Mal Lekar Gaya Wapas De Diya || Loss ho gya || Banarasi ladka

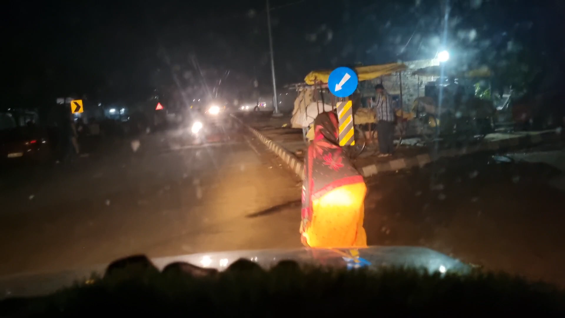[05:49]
मेरे को रास्ता ठीक लगा � हो यह क्योंकि दिक्कत नहीं समझ मैं और सिधा सिधा रास्ता
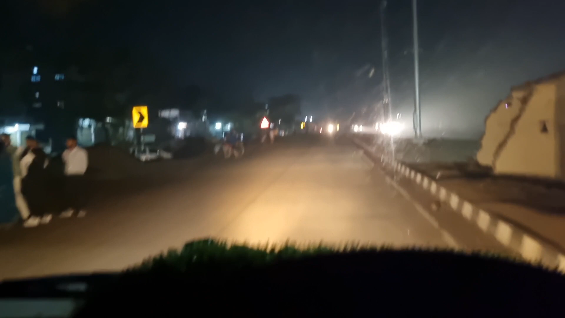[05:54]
है जादा डिस्टर्बेंट्स है नहीं और पूरा बना हुआ हाइवे देखिए एक दम टॉप बारिस हो गया फिर ग्लास गंदा हो गया कितना ग्लास साफ करूं अब
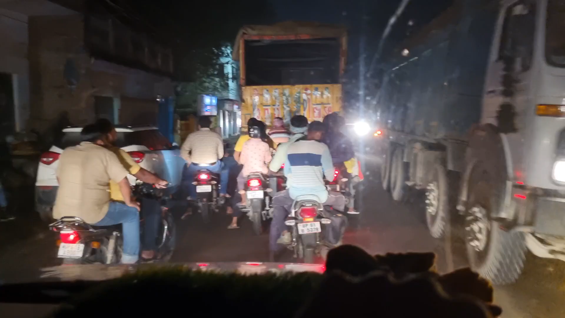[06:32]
हैं तो कुरु पहुच गये गाजीपूर फिर से वापस आगए लट के वया बक्सर से गाजी पुर हो गया और ट्रक वाले अभी भी नहीं मान रहे है इंको बाइपास बना दिया गया मनलब क्या
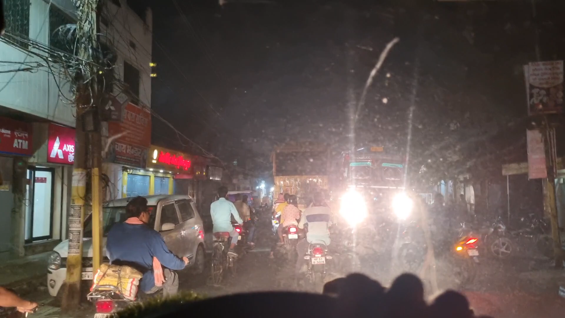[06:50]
चाहते वाई और बाइक वाले सेती वरका रतिया को भी है सेती बरका इंदसेंस की बहुत सारे और रहात के नौ साड़े नौ बच गये हैं इतना ज्यादा लोग है एज अच्छा सीदे देखा उधरियां क्या हूँ
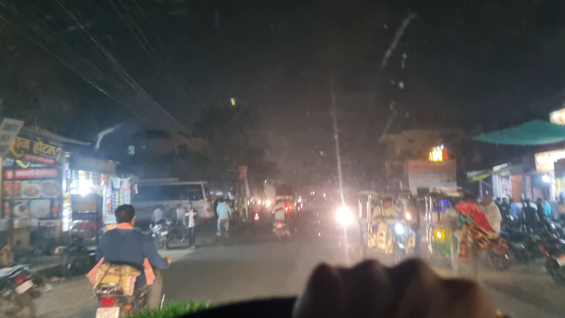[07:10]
कि चाचा बार-बार मुड के राइट साइड में देख रहे हैं जैसे क्या बोले चाचा जाने
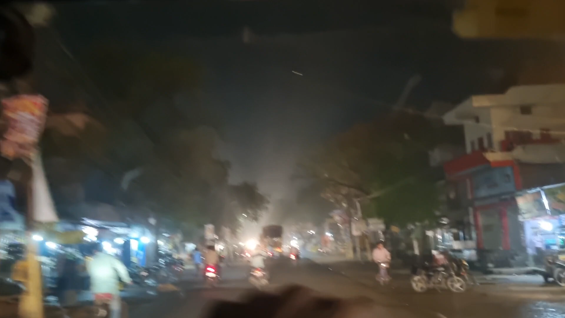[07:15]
दीजिए उमर का लिया आज है तो भाई देखो मैं पहुत चुका हूं
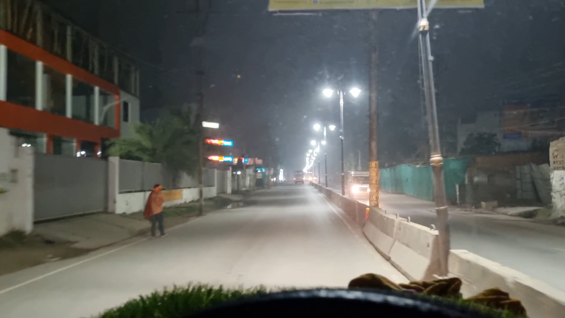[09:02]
अंद्म कि राष्ते से भाधियामंडी को देखे बहुत दिन हो गयते हैं बहुत दिन ही बहुत महीने आज अचाना किस रास्ते से गुजरना हुआ तो देख
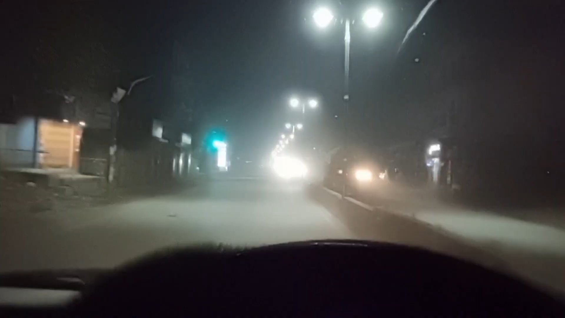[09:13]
भी लिए भाई चलिए यहां से चलते हैं फिर आगे मिलते हैं तो भाईया ऐसा है कि मैं पहुच के अपने मार्केट में